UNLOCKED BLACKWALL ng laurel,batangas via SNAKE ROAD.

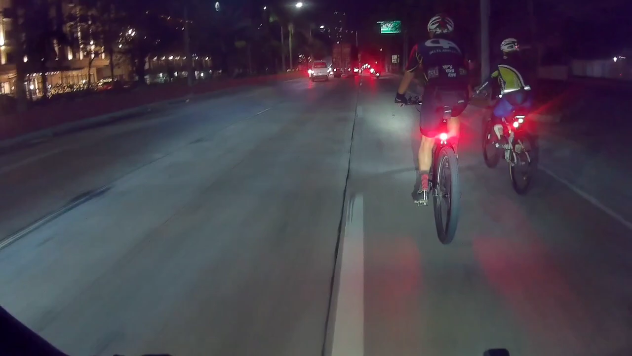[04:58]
So sa ngayon nakikita natin na medyo cheap pa lang yung takbuhan.
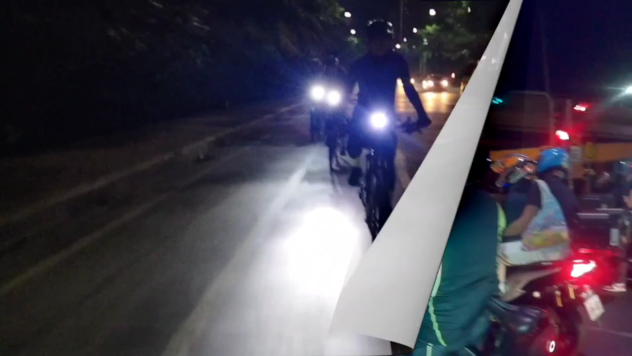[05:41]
na tayo, Manoy, sa Las Piñas, boundary ng Zapote. Pag diniretso mo yan, Zapote yan. Pag dito sa kaliwa, pasukat yan.